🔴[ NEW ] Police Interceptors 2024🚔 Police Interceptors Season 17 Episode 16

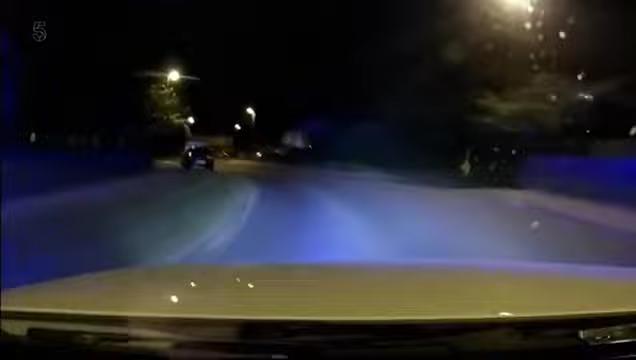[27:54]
Romeo 5-2, just show us on that pursuit, please.
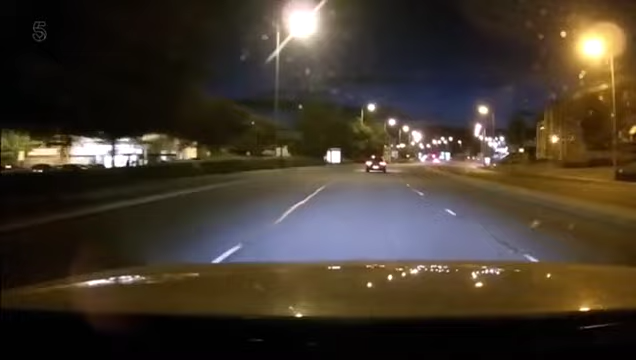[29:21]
5-2 units towards Canal Road, please, just passing the Shell garage and the Land Rover garage.
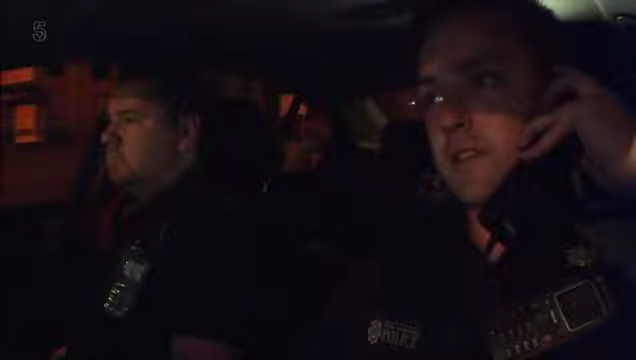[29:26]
We're behind that 1 Series now.
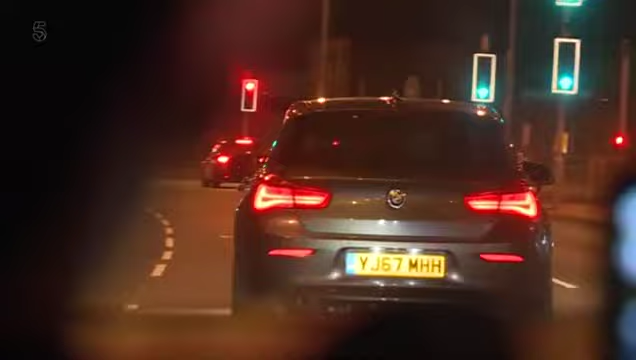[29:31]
The Beamer driver seems to have noticed that he's got a marked cop car behind him, though he slowed his pace rather than upped it.
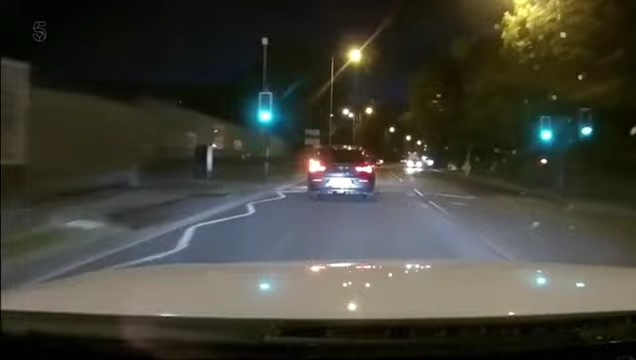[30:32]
5-2, left-hand indication. And it's left-left. No, still not far. 5-2, left-left-left, Rising Hall Road, over the railway line. Thankfully, for the safety of other road users, he still isn't putting pedal to the metal. Potentially these traffic lights if this unit gets on the back in time.
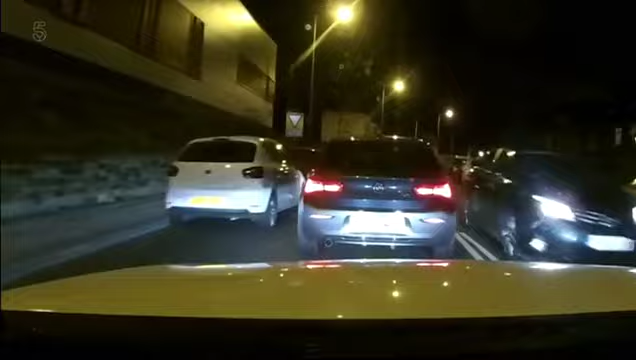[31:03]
We've got two X5s. They're ready to go. And then the traffic lights help out.
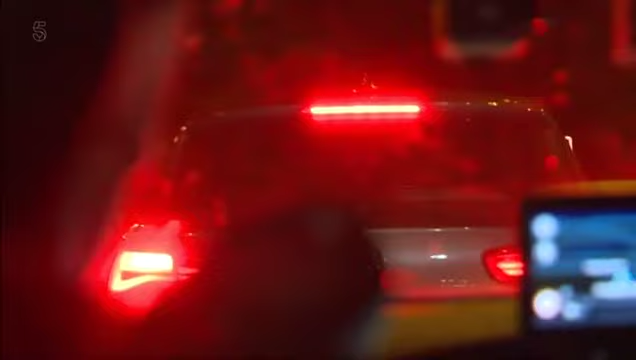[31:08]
5-2 held at red.
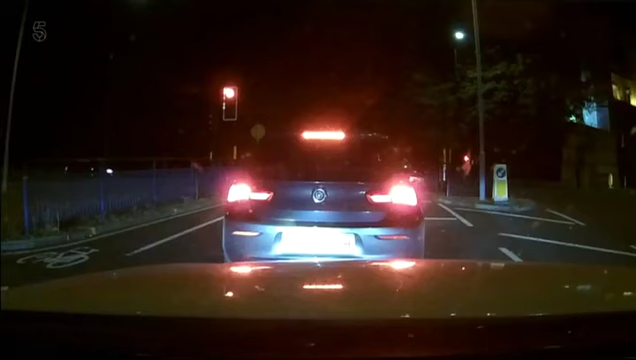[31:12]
Can I get round? 5-2, do you want to put on here if we can get round?